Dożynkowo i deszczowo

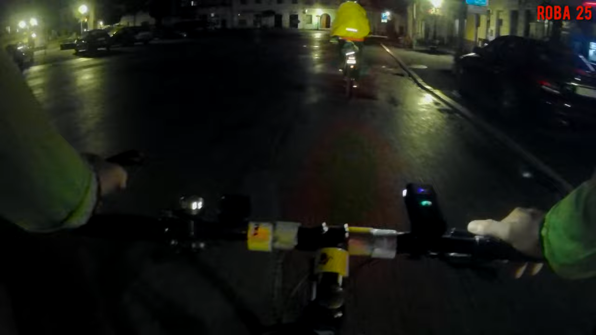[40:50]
No, idzie ulewa na nas. Od strony Pawłowic idzie haja. Piekarnia Ujarka, o proszę, Ujarka.
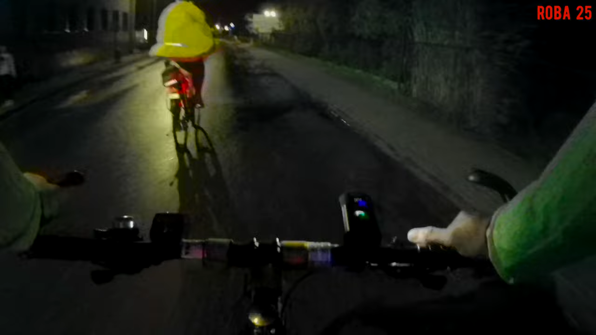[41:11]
Jareczka, to piekarnia. Piekarnia Ujarka tam była. I wojna polsko-polsko gotowa.
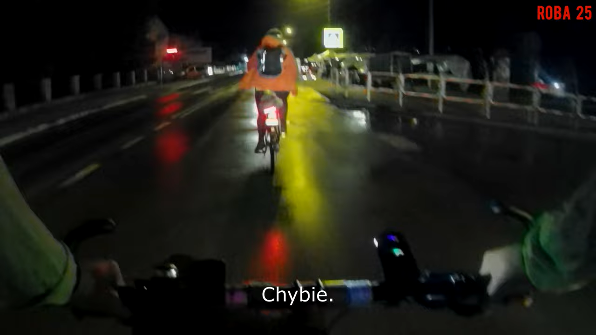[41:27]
Tak jest. Chybie świętuje do Żynki.